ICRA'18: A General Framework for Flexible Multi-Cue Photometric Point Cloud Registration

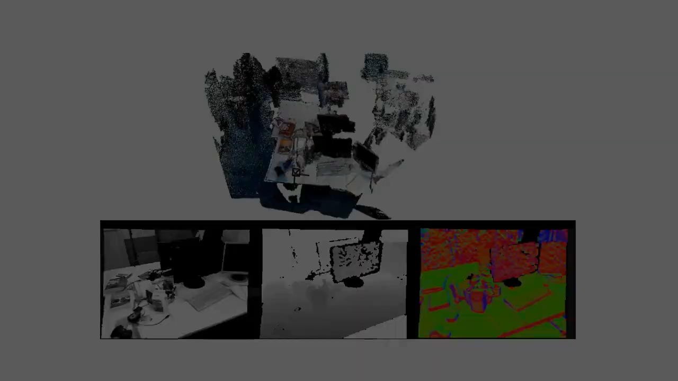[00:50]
Having a model scene shown on the top, and a measurement in the form of intensity, depth, and normal images in the middle, we would like to find a 6D pose of the camera from which these images were taken.
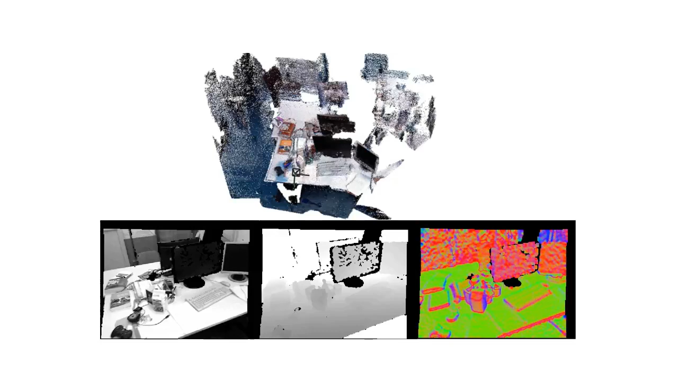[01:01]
Given an estimate transformation X, we can project a point in the model onto the images.
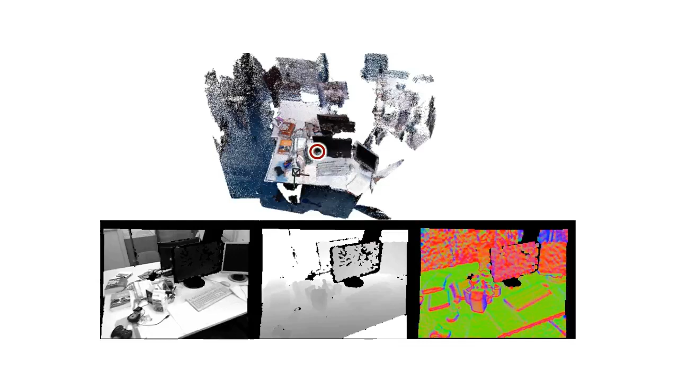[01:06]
We do this by utilizing the projection function, which returns the coordinates of the pixel for every point.
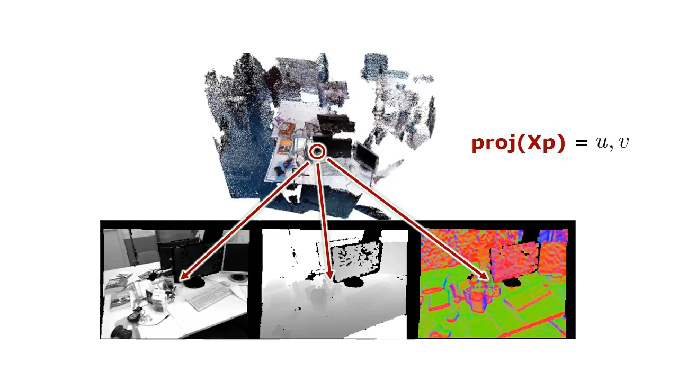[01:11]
Having just the coordinates is not enough, though, as we need a value to be stored in each pixel. We generate this value using the mapping function that maps a particular queue to an image channel.
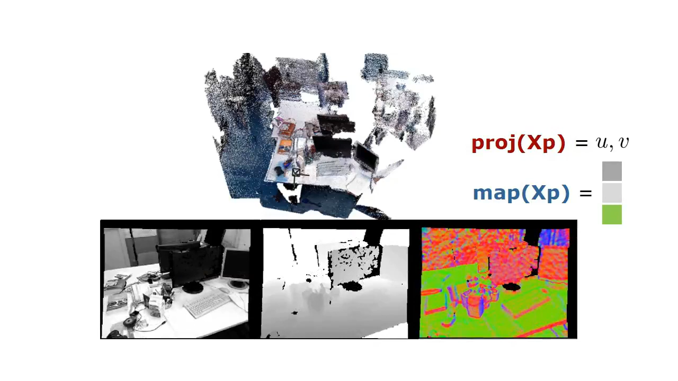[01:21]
These operations result in new estimated images, which are a bit different from the observed ones. The per-pixel differences between the estimated and the observed images are exactly the values that we want to minimize using the least squares approach with respect to the camera pose. In this example, we were using the data from the Kinect sensor,
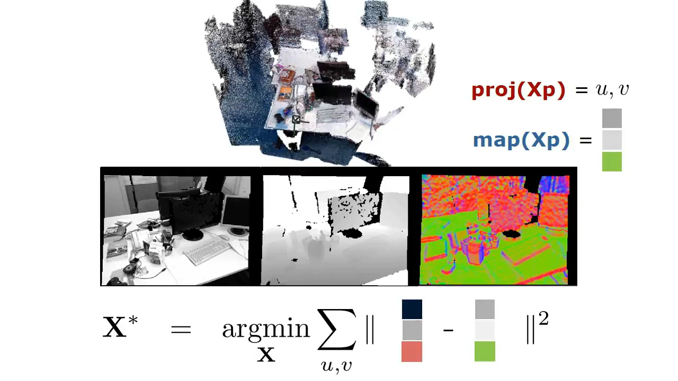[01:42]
but adapting the projection and mapping functions allows us to use the same code with other sensors. We have performed experiments on real-world datasets, using different sensors to showcase this.
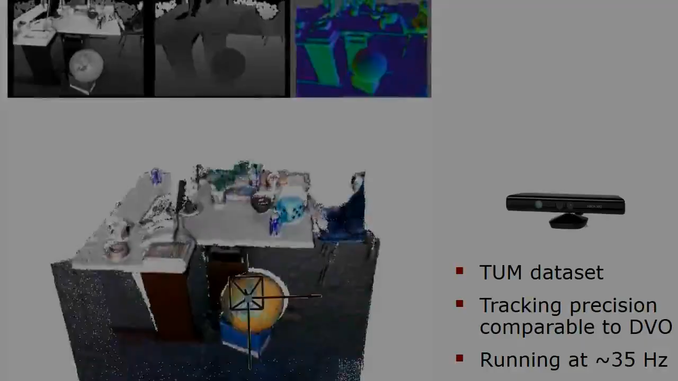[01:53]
Here you see our method running on the Munich dataset, taken with a Kinect sensor.
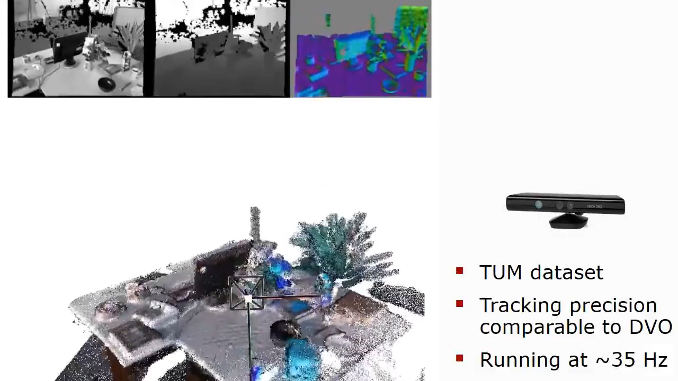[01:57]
Our approach runs at frame rate while providing the results of similar quality to those reported by DVO.
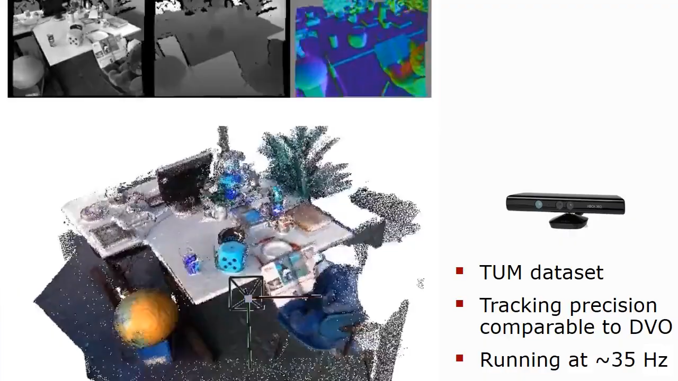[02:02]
Here, depth, intensity and normals are used as cues.
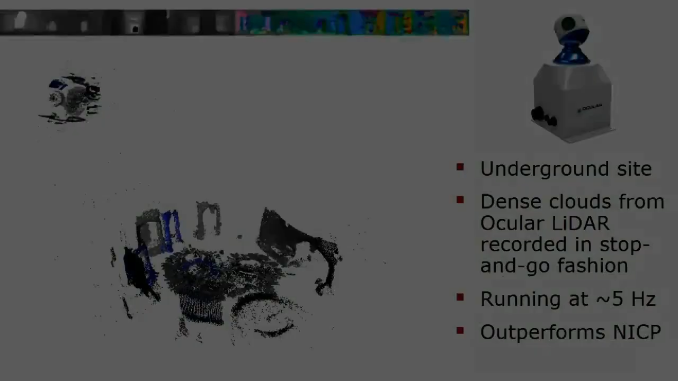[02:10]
We have also tested our method in real underground site
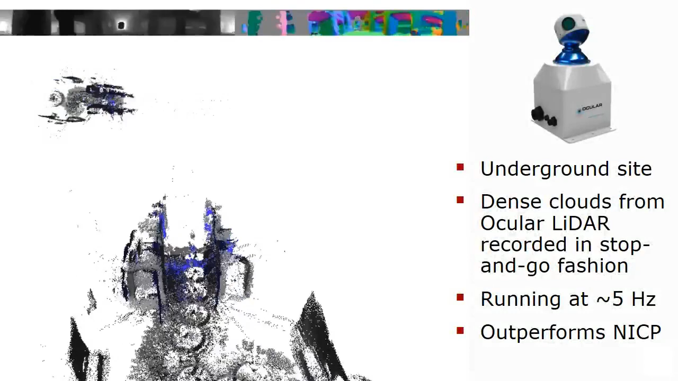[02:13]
on the data acquired with an ocular dense LiDAR in stop-and-go fashion.
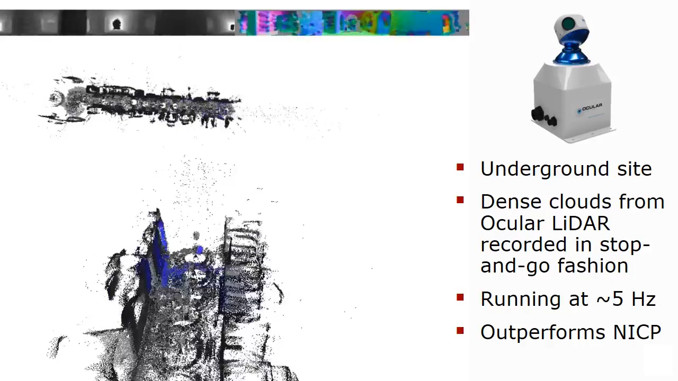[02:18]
Our method outperforms NACP in terms of resulting map quality on these data.
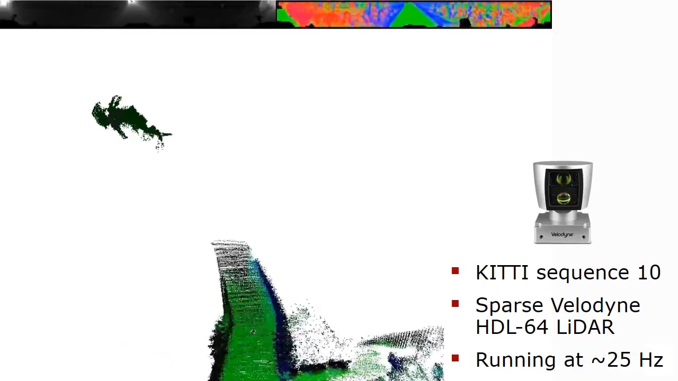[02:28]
Our method again runs at frame rate while providing a good odometry estimate. It is important to stress that our method was not adapted to these different data apart from the projection and mapping functions, and the same code is used in all of the provided examples.